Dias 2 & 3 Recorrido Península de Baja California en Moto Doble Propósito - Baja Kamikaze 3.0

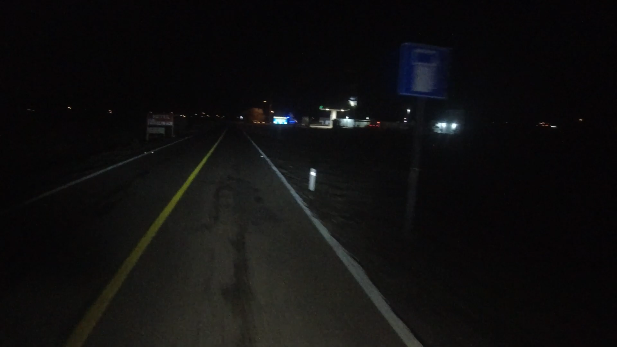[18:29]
llegamos a la carretera, banda, siendo las 8:31 de la noche.